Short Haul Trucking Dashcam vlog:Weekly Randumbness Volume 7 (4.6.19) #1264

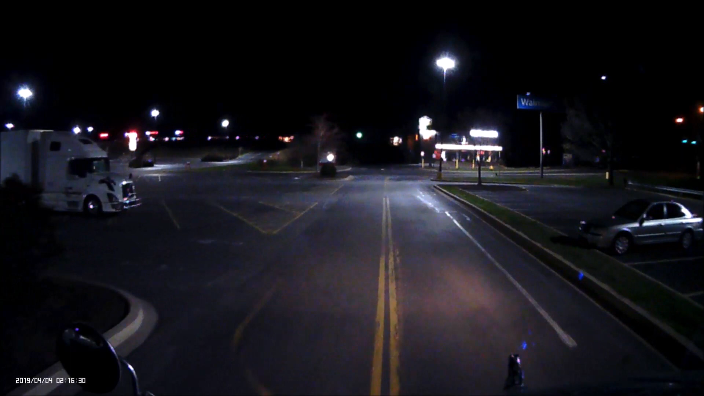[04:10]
Down here in Lewistown, Pennsylvania. Took my 10-hour break here at this Walmart last night because I ran out of time at the customer that I delivered to yesterday. And this Walmart allows truck parking. So here I am.
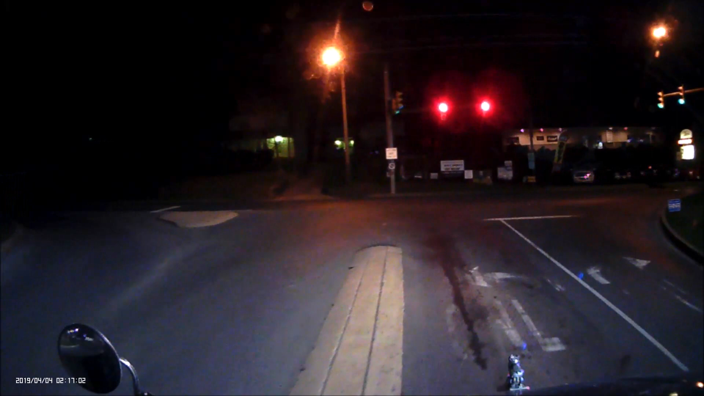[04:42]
State College. Alright, leaving Lewistown, Pennsylvania, rolling up to HQ with this empty trailer. Gonna drop this and pick up a load going up to Potsdam, New York. That's what's on tap for today.